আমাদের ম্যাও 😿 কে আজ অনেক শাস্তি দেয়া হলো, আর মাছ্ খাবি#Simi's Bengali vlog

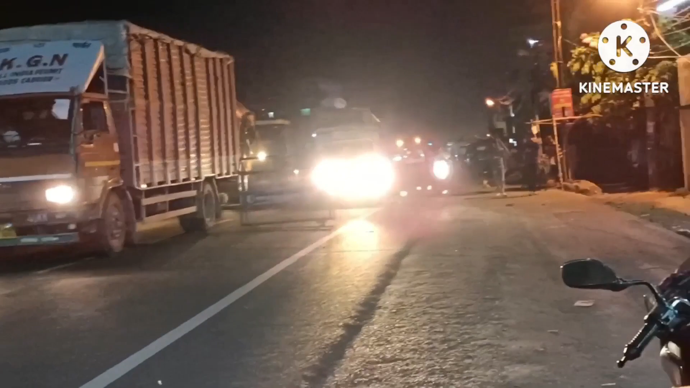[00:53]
এবার আমরা সেট করে পার হয়ে যাব, পার হয়ে সোজা চলে যাব টোটো নিয়ে, একটা পুরো আমাদের বাড়ির সামনে টোটোটা চলে যাবে।